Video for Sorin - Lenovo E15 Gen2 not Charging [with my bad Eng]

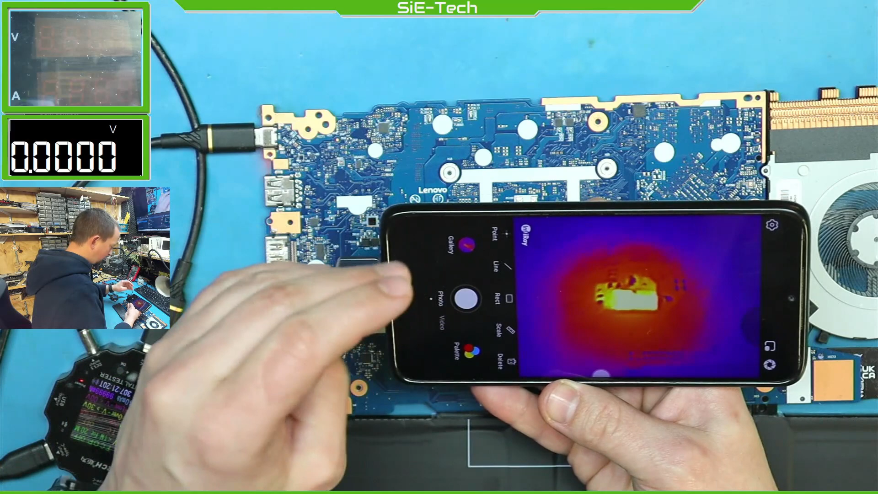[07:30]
Ez csak általában 100 degrésben, csak 10 sekundi. És ez az általában.